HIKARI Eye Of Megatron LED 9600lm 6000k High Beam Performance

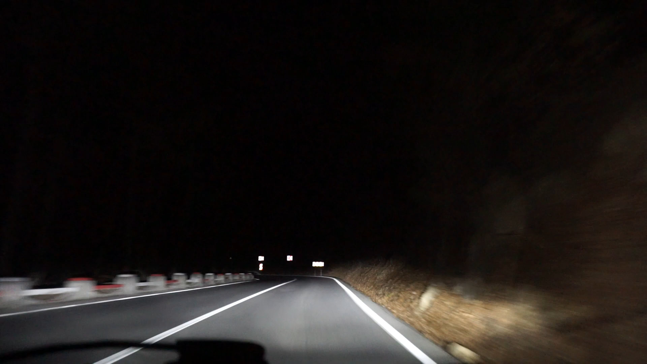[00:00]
Okay, so getting ready for the high beam road test of the Hikari 9600 lumen 6000K LEDs. I'm again on my way up to Poiana Brasov, and this time I will actually go up into the mountain resort.
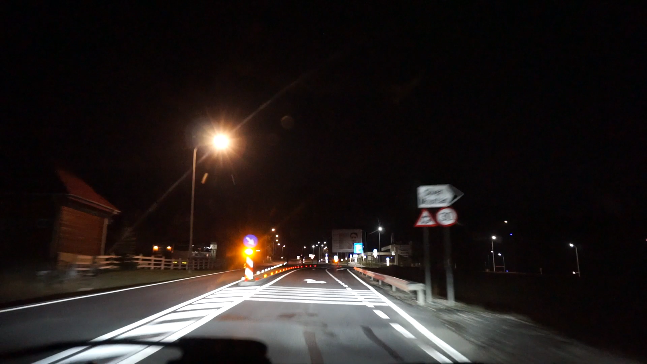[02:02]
Right back there, we have the police also.
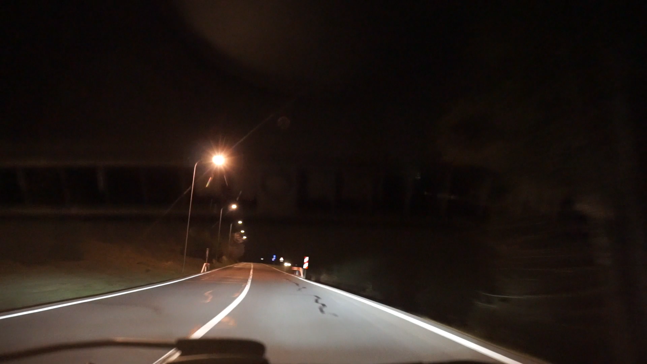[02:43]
you wouldn't see it so well. Right here, it's something else.
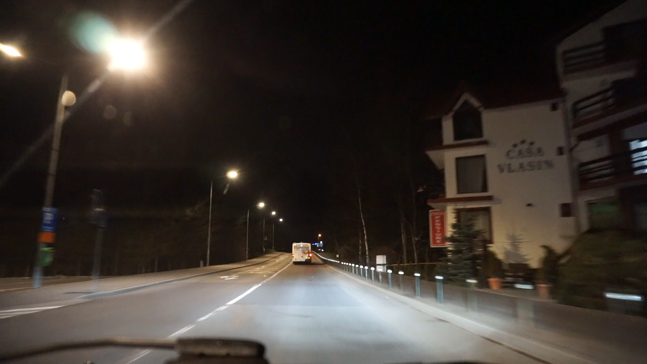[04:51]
I will use the low beams as much as I'm on the
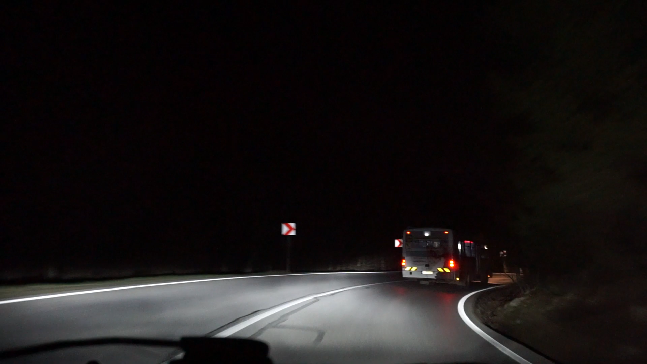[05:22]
back of this bus. But when I will pass it, I will turn the high beams on.